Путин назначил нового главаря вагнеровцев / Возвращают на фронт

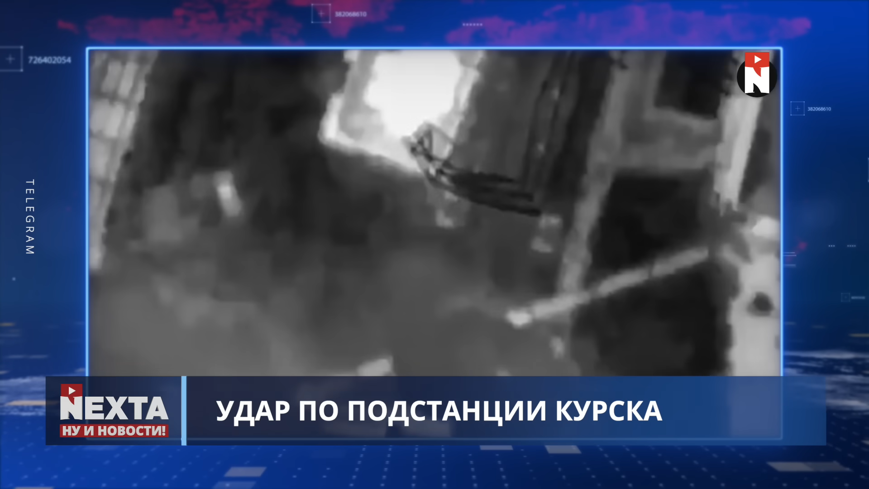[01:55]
Ночная атака дронов в Курской области – это спецоперация Службы безопасности Украины, сообщил источник украинской службы Би-Би-Си в СБУ. К электроподстанции, на которую дроны сбросили взрывчатку, были подключены важные военные объекты.